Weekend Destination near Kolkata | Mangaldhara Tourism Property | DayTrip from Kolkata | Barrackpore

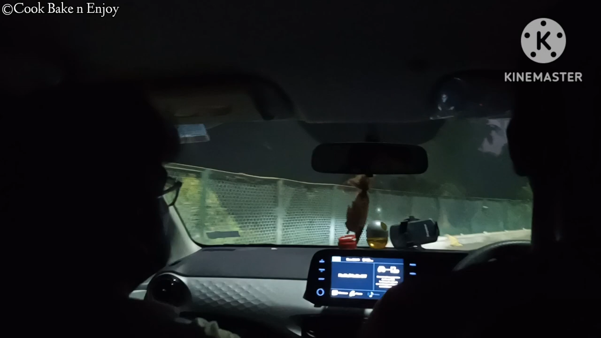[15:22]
আমরা যখন হোটেলে পৌঁছলাম, হোটেলের বাইরের রাস্তাটা তো পুরো ঘুটঘুটে অন্ধকার, তবে হোটেলের ভেতরে ঢুকতে কিছুটা স্ট্রিট লাইট পেলাম।